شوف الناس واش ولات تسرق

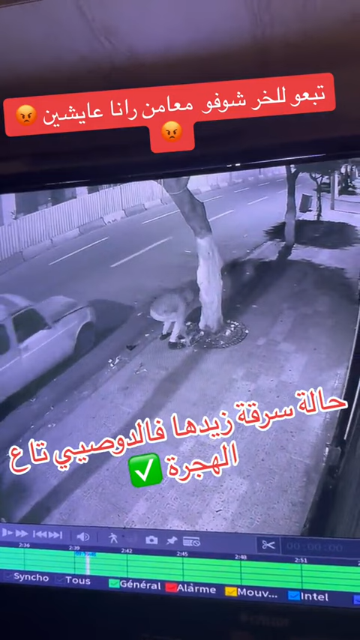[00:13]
شوفوا ثلاثة غير 20 تاع الصباح عم بيت لو مكانش كاميرا.